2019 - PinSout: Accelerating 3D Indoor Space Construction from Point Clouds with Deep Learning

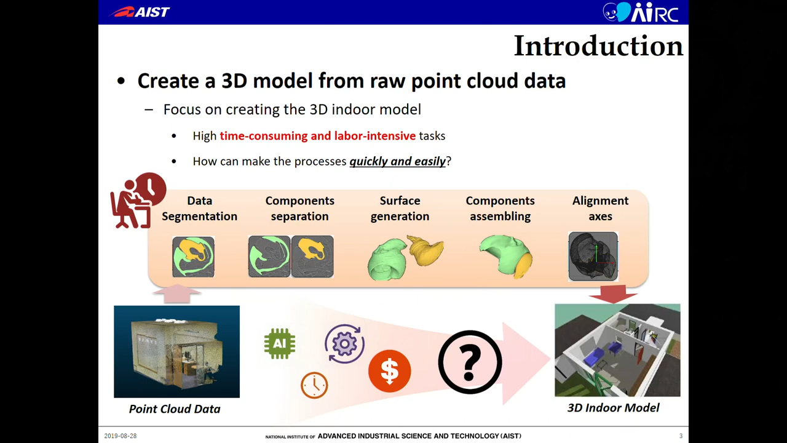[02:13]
We think how to improve the process too quickly and easily. So, we are starting the project to automatically generate the 3D model from low point.
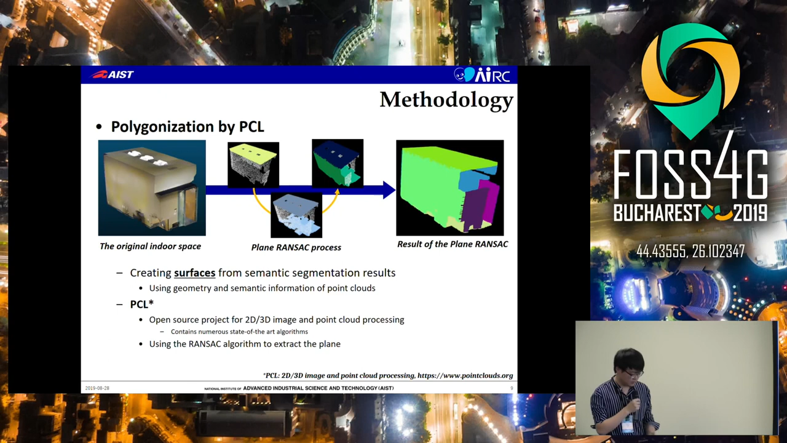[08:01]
We're using the RANSEC algorithm to extract the plane to separate all semantic information. Last function is visualization by 3CTDB.